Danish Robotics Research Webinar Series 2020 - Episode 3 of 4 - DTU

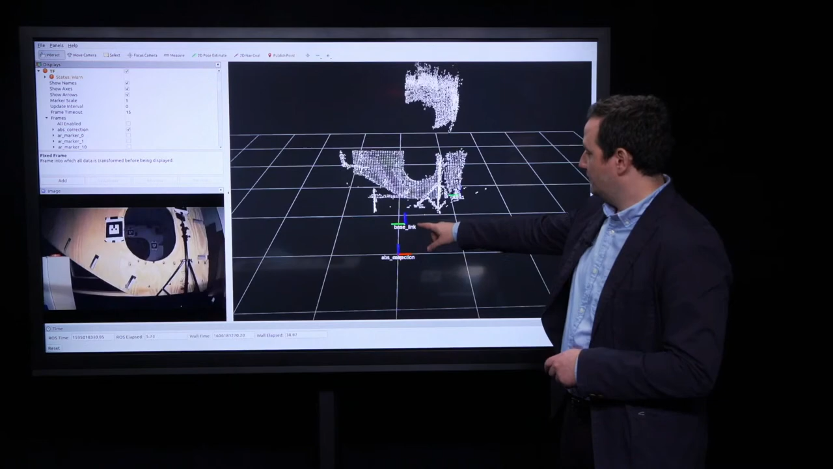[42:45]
So, initially the robot starts outside of the tank and you can see how the robot is tracked with a localization inside the tank.
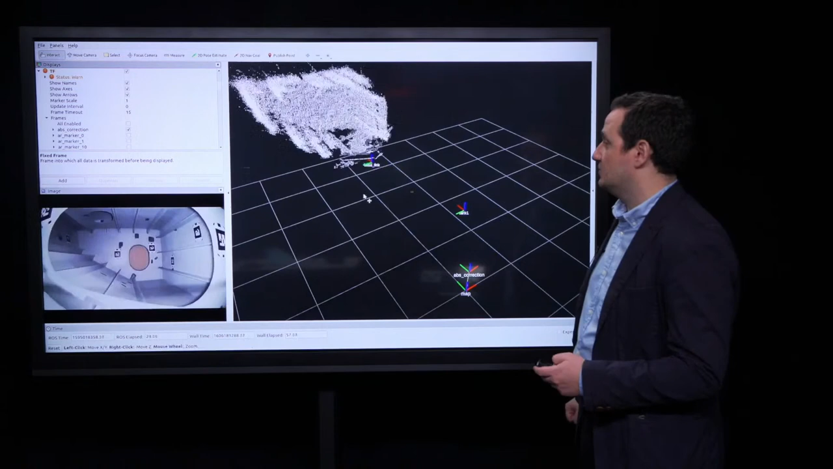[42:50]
You can also see the 3D reconstruction which is produced by our sensors.
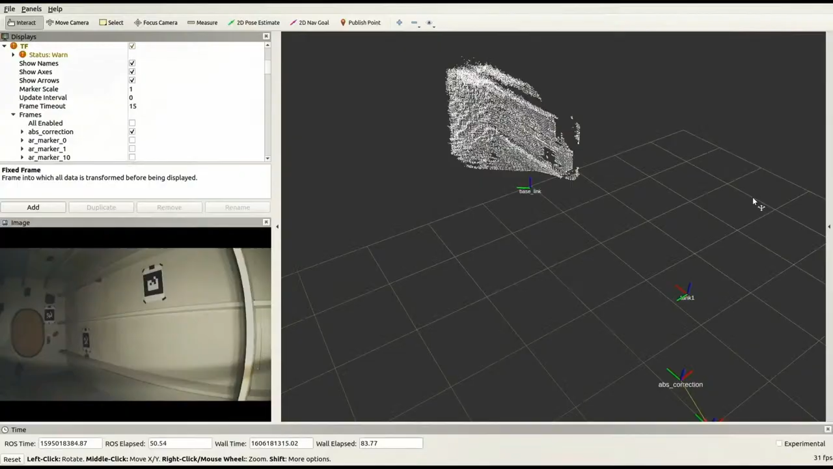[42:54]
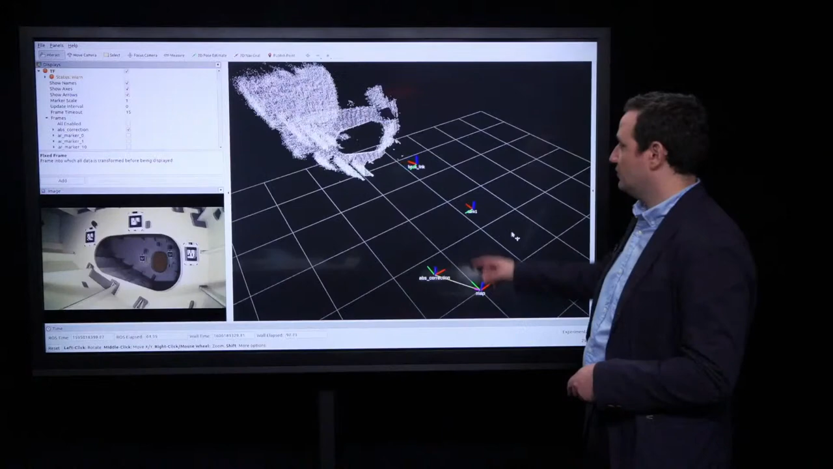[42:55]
What is important to see is this absolute correction here. This is the frame which converts our
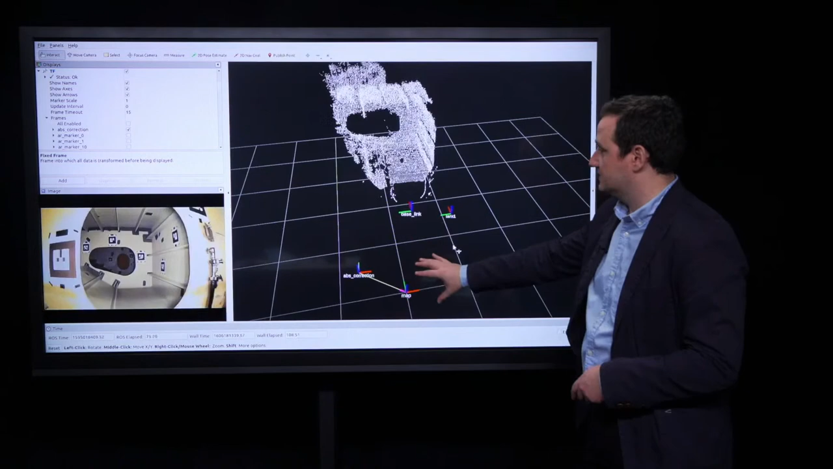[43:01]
localization from relative to absolute based on the landmarks that we just explained.
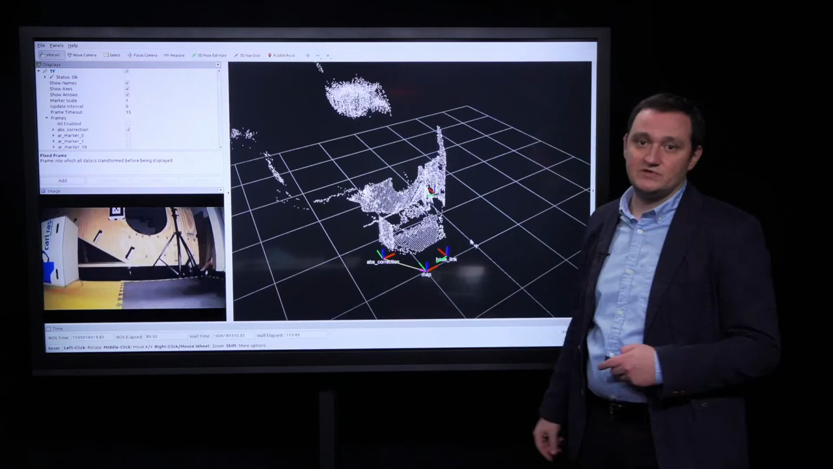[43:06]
The next step is advanced navigation. The problem with ballast tanks is that they are confined spaces.
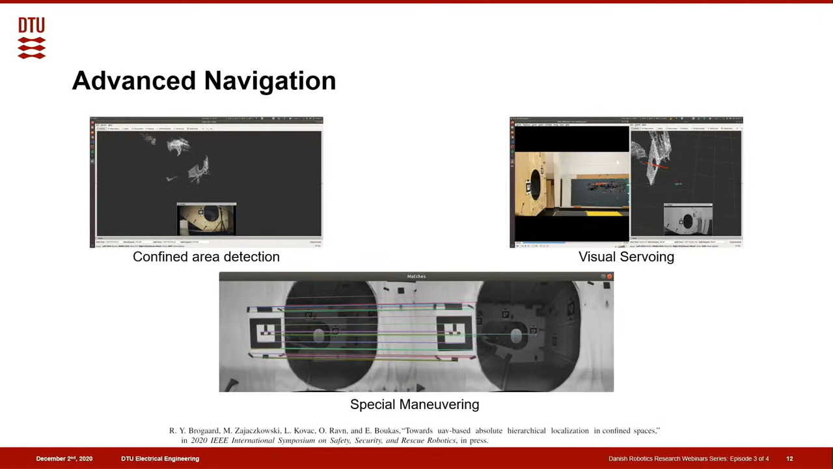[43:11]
So, we have to do special procedures to navigate. Starting, we can detect the confined spaces.
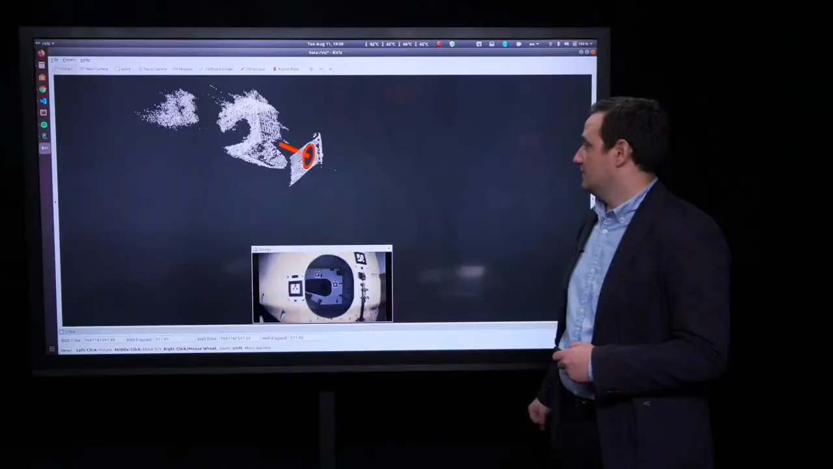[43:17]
For example, here is the detection of some holes.